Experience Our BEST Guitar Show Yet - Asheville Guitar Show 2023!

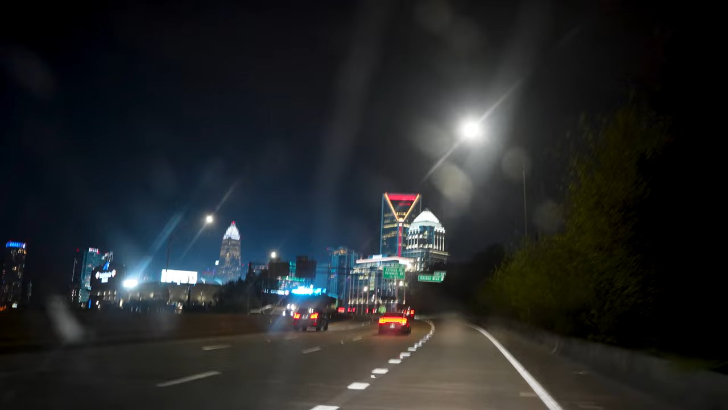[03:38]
Oh, is that a stadium right there? Dude, it's nice.